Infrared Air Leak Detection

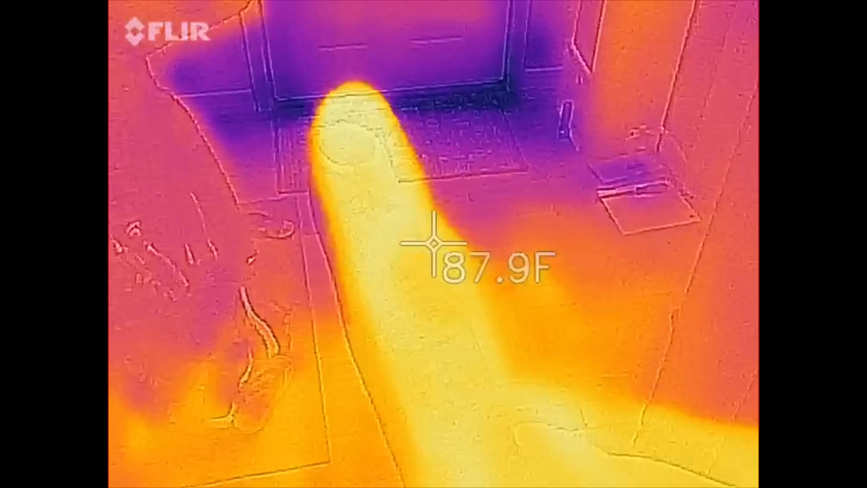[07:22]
On screen: spot 87.9°F
So that's probably not terrible. This thing is sensitive enough. You can see these light spots. Whoa, there's my finger. These light spots through here. That is where I was actually kneeling and had my elbow when I was on the floor.
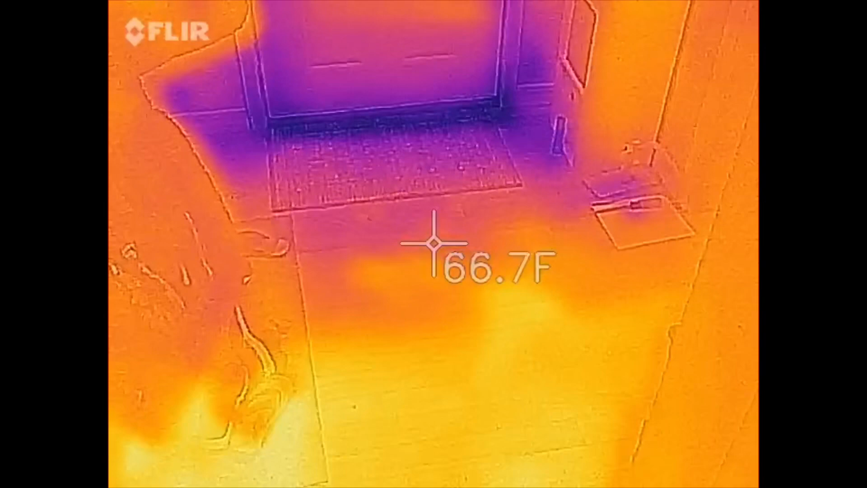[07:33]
On screen: spot 66.7°F
So there's still enough heat there on the floor that this is picking it up. So it's, it's a fairly sensitive tool. It may not be the most accurate as far as temperature that it's reading.
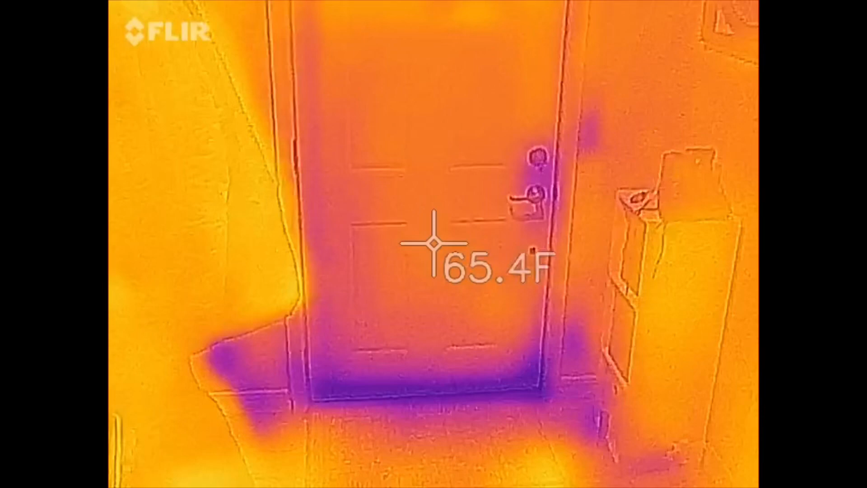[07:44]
On screen: spot 65.4°F
But it definitely does show the temperature differences. And now I don't have a wide open gap.